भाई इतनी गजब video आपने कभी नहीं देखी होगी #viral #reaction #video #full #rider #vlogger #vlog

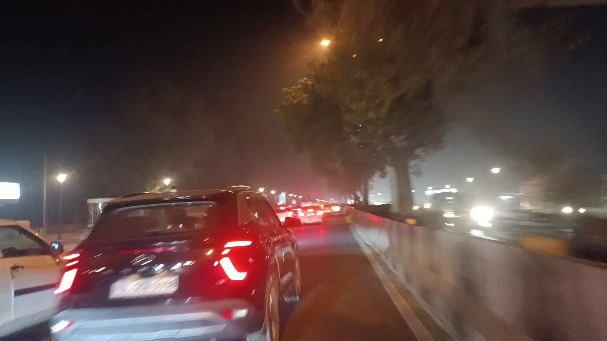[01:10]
भाई लोग ऐसे ऐसे हैं भाई, साइड तैने को राजी नहीं बंदा।
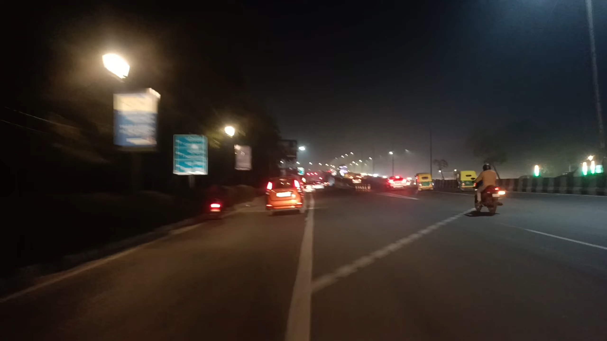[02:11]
भाई लेफ्ट साइड में रो मुड़ना था, मैं तो मुड़ गया हूँ भाई। मेरठ एक्सप्रेस पे आ गए, अब भी मैं जा रहा हूँ गाजियाबाद।
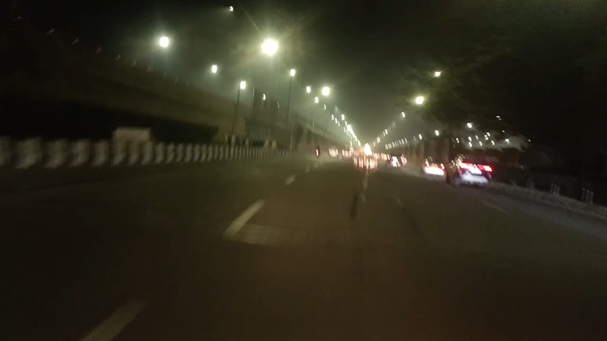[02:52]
किधर से निकाल दूँ भाई वो लेफ्ट। भाई देख रहे यार 19 लगा दी गाड़ी, वो तो चैन स्पॉट सही नहीं था भाई, गाड़ी मजा नहीं दे रही थी इसलिए राइडिंग करने में। आज भाई चैन स्पॉट मैंने नया डलवा दिया, अब तो भाई इतना मजा आ रहा है राइडिंग करने में, देखो 92 आ गई,
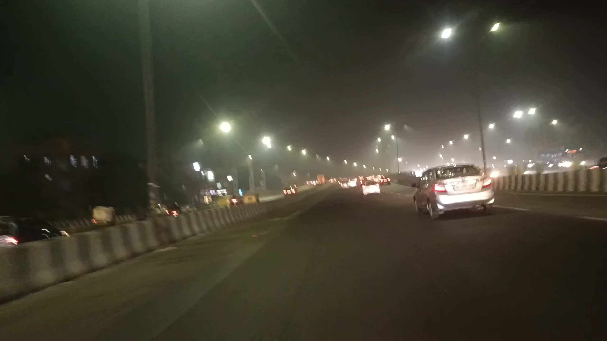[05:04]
भाई। अरे अपने को थोड़ी जगह मिल जाए बस, फिर इतनी भी गाड़ी हो उसमें निकलने में नहीं दिक्कत होती कुछ भी। ओ भाई भाई हेलमेट की मैंने बेल्ट भी नहीं लगा रखी है, तो हेलमेट कहीं निकल ना जाए, बहुत ही ज़्यादा डर लग रहा है भाई। तो मैं